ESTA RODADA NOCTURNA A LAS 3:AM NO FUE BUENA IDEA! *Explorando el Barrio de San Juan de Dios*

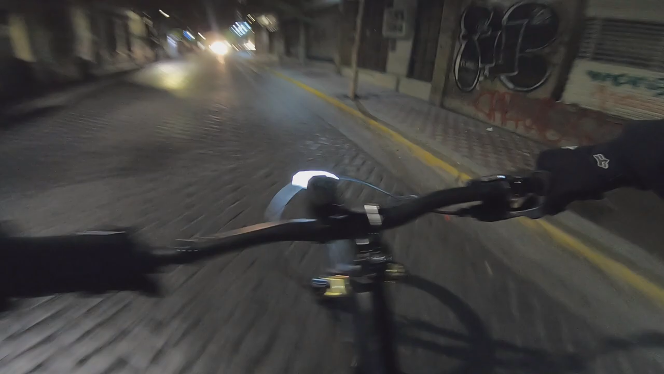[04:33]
Toda esta calle Hay muchísima luz
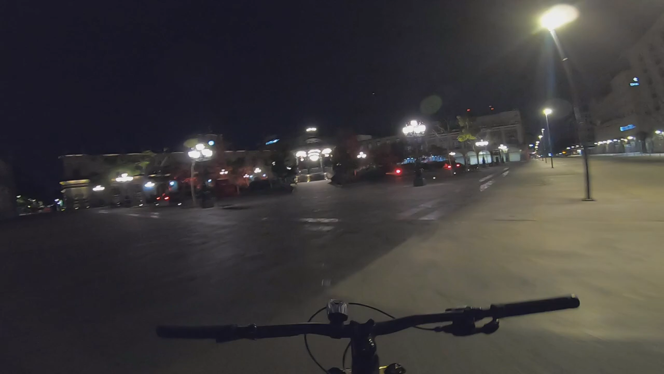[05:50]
Siempre es Una de las rutas que más recomiendo yo Por seguridad
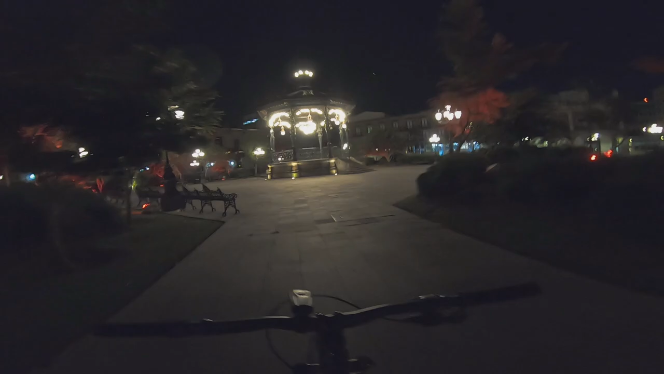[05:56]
Pero pues también hemos explorado barrios Medio chacalones Como el de San Juan de Dios Total que les quiero compartir esta linda vista de noche Creo que
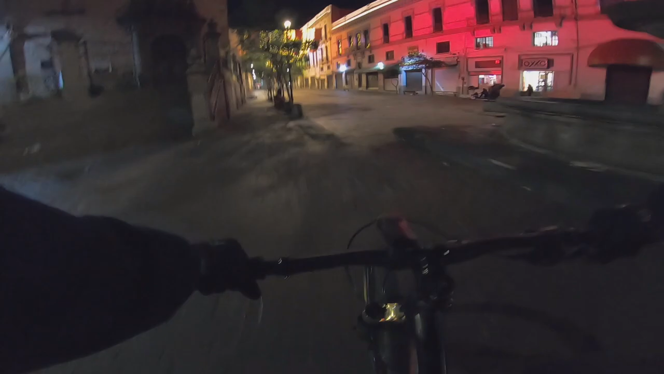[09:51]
Pues bueno banda Andamos en el guero Por acá hay una fiestita mexicana Los que no son de México Aquí es muy común ver mariachis por todos lados Sobre todo los fines de semana
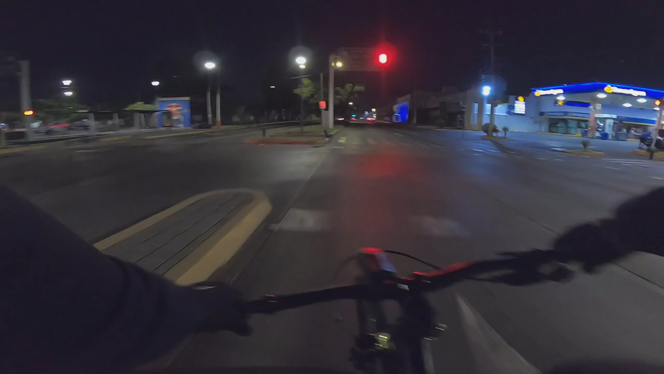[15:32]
Llegamos a la zona industrial Una de las zonas más Contaminadas
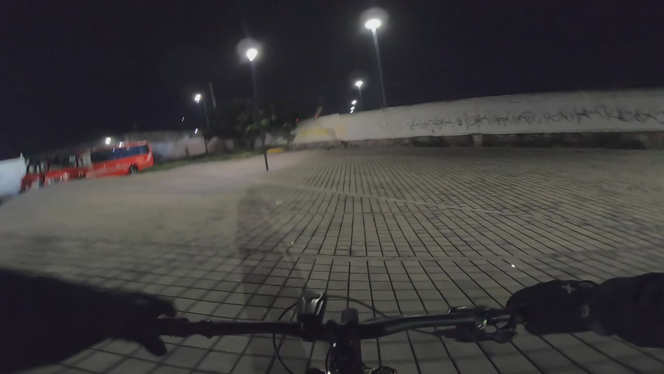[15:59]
Esta parte me gusta Porque parece un skatepark Esta madre parece una ola chida Vamos a brincarla
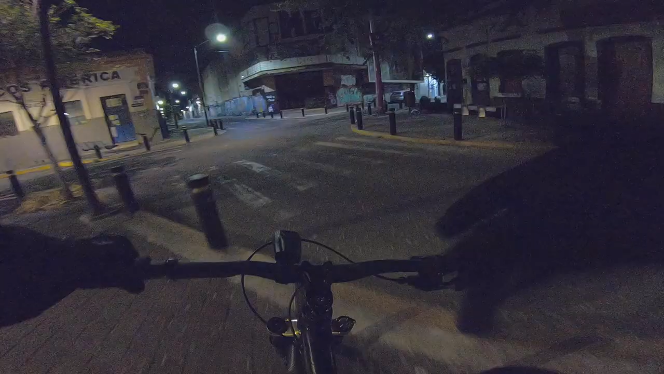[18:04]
Vamos a darle por aquí amigos Por estas calles No recuerdo haber grabado anteriormente Aunque honestamente Me sorprende Que estén tan iluminadas Este era un antiguo cine Muy muy antiguo Por cierto